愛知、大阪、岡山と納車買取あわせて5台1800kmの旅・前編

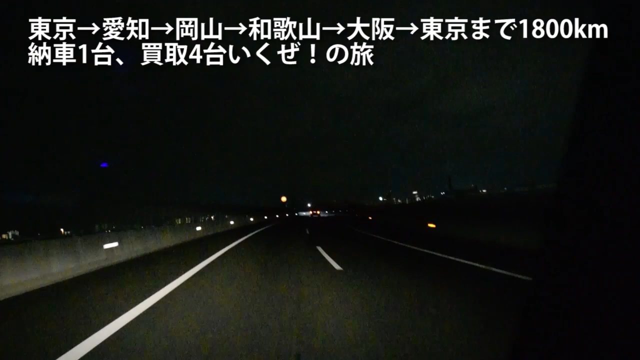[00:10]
とりあえずまず今ですね、8時半ホワイトベースを出て約1時間半経ってますけれども、これから東名高速に乗りまして、愛知県に1台納車をします。
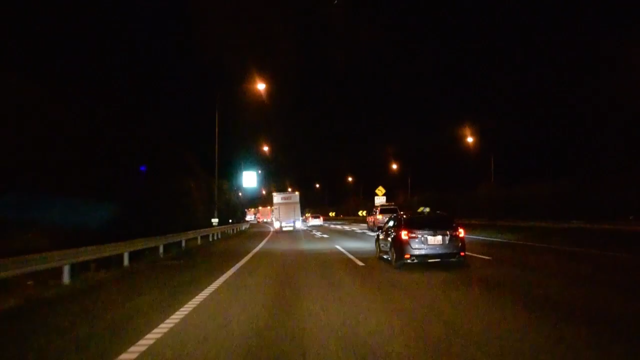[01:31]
はい、なんだろう、僕見慣れてるからなんとなくぼーっと見てましたけども、見ようによってはこれは壮大な景色ですよね。日本をこう象徴するかのような。でぼーっとしてると暇だからトラックに書いてある字とか読んじゃうんですよ、ね、なんか会社の名前とか、あ STS って前も見たなとか、もしここにですねなんか文章が書いてあったらじーっと読んじゃうし、
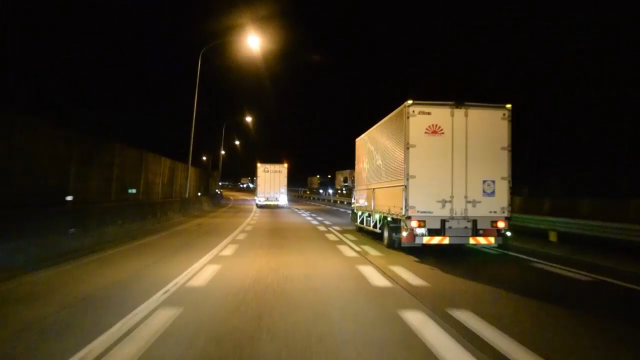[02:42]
はい、お店を出てから318キロですね。はい、もうじき高速を降りて、今日の宿ですね。時刻は今11時11分を回ろうとしております。はい、周りを同じようなペースで走っているトラックに書いてある文字を大体暗記した頃です。いや、みんなまたな、ありがとう、ありがとう。
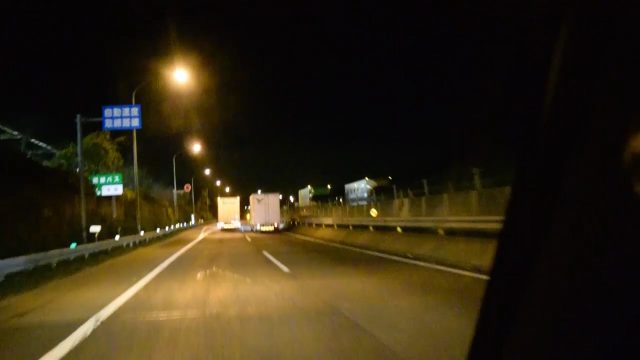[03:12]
高速を降りました。高速料金は、東京から青梅から乗って7400円ですね。ガソリンは、
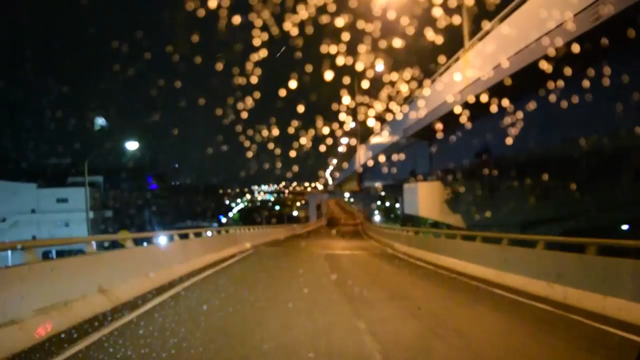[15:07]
まあ合ってないと困るんですけど、ハイパーハイウェイとかいう方面に乗りましたね。阪神高速5号湾岸線。